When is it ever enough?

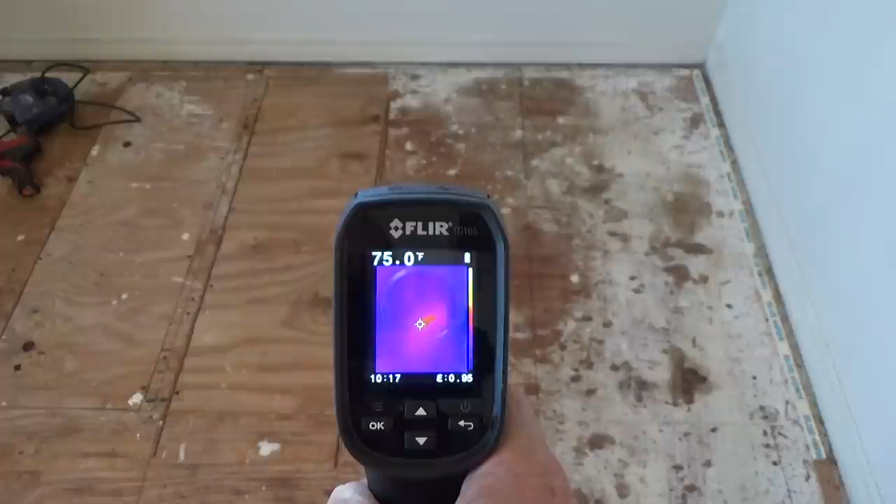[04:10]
On screen: spot 75.0°F
Look at this, boy, these guys, this is a fair-sized glow on this. And the bees run from the edge of the wall right here all the way to about right here.